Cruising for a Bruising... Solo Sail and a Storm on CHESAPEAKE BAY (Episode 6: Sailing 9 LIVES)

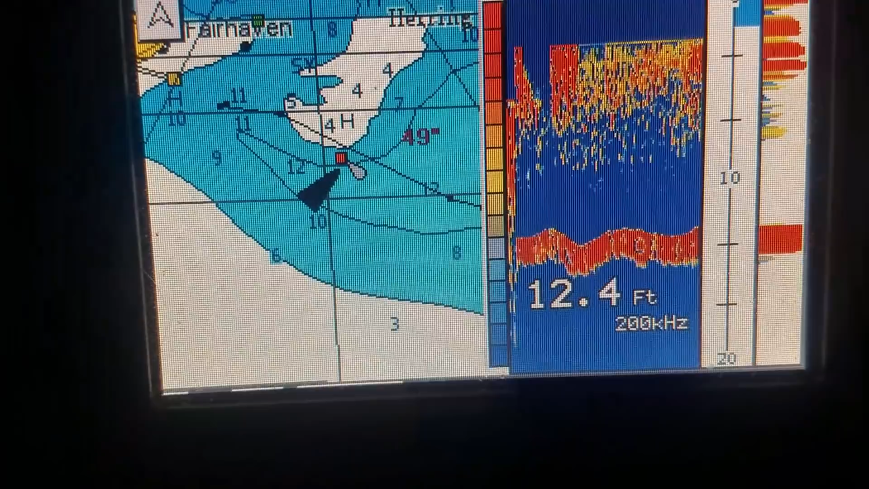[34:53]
On screen: depth 12.4 ft
Not like that, but you can see I'm just southwest of that channel marker, and if you look at the black line up where those 11 foot depths are, that's where I anchored. So I drifted quite a bit.